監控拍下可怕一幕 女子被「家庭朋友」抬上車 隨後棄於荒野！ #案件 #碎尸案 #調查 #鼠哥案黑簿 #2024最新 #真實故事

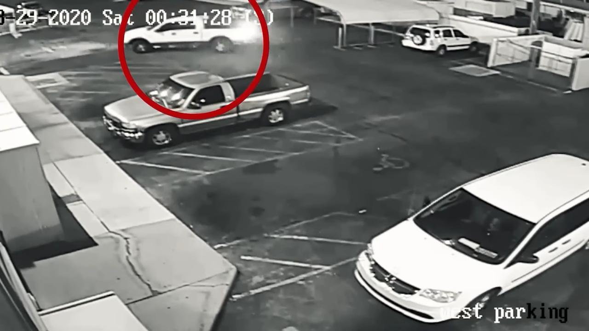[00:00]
凌晨时分,一辆白色福特F250缓缓驶入拉斯维加斯长角赌场酒店清控摄像头捕捉到22岁的莱斯利佩利科与家庭朋友埃里克进入赌场的画面谁能料到,